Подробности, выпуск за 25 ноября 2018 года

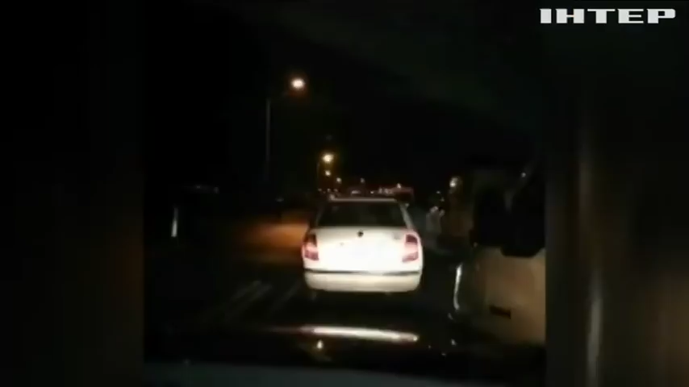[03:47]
Все почалося ще напередодні на МПП Устилуг. Міст через річку Буг заблоковане з українського боку.